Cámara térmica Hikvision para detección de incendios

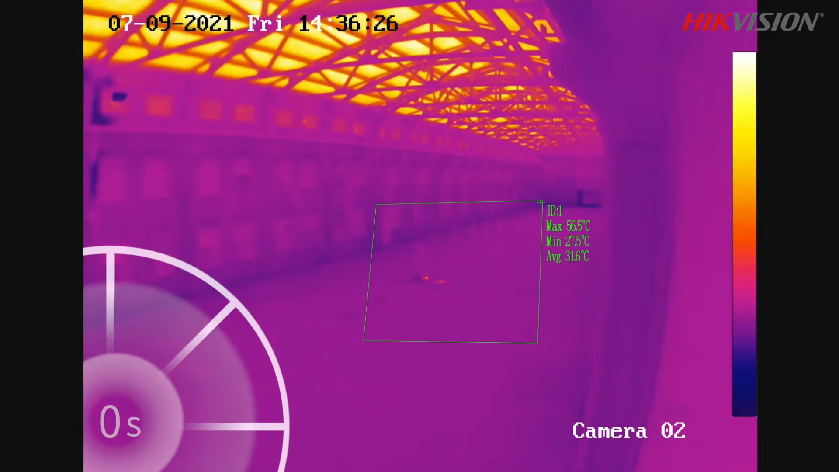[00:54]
On screen: max 56.5°C, min 27.5°C
As soon as the detected temperature reaches the preset 80-degree threshold,
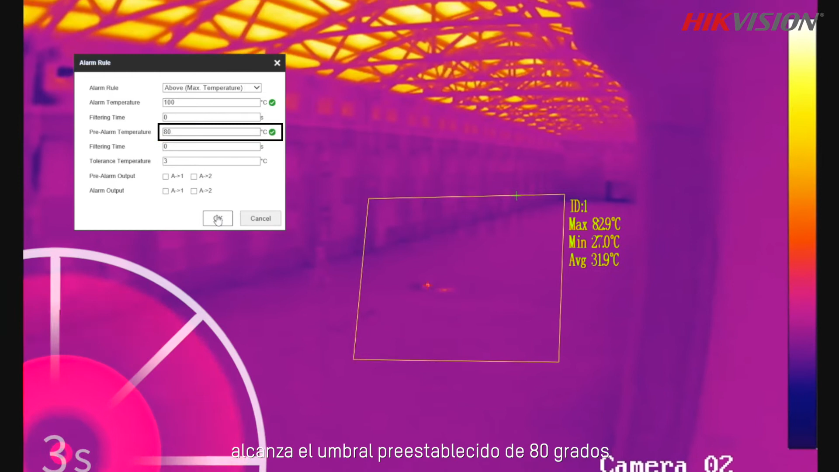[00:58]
On screen: max 82.9°C, min 27.0°C
a pre-alarm is triggered by high-vision thermal camera.